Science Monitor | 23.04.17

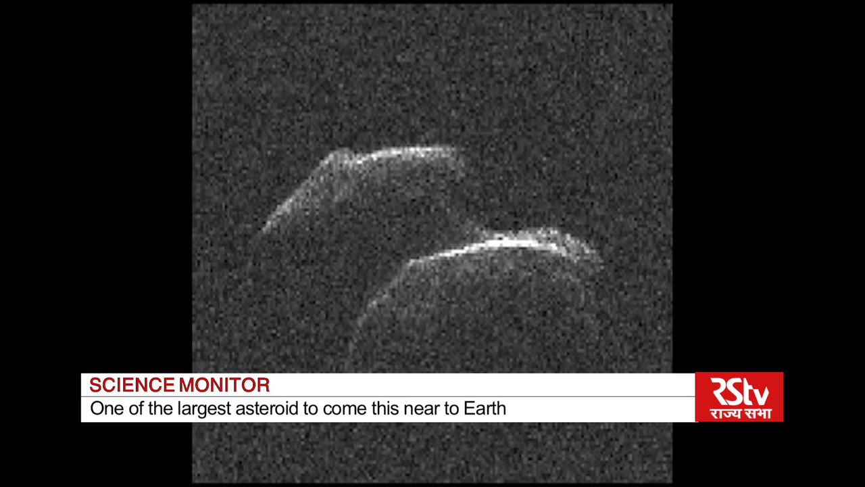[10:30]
The asteroid named 2014 J025, measuring between 600 to 1400 meters wide, passed by Earth on 19th April at a distance of 1.8 million kilometers.